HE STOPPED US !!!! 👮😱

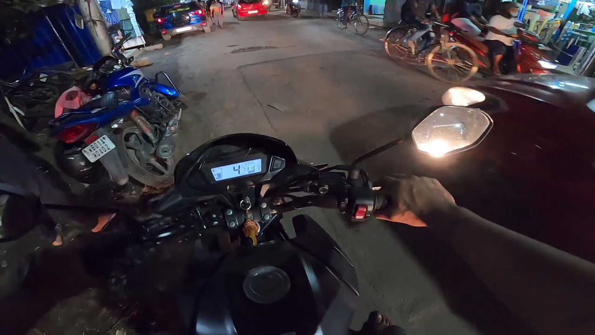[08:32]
चलो लेकिन निकलते हैं, वो लोग अपना समझ जाएगा।
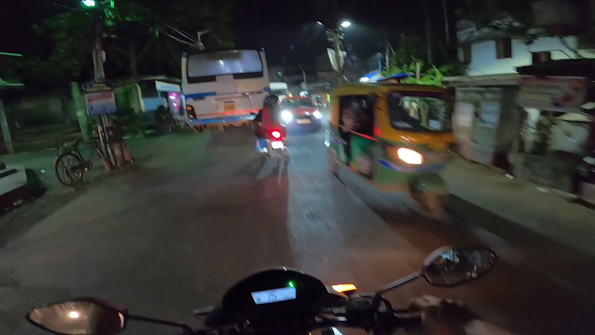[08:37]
यहाँ से हम ले लेंगे शॉर्टकट सीधा जहाँ पे ये बस जा रहा है, ये टॉलीगंज की तरफ है, और मैं अपने घर के लिए ले लूँगा यहाँ से राइट,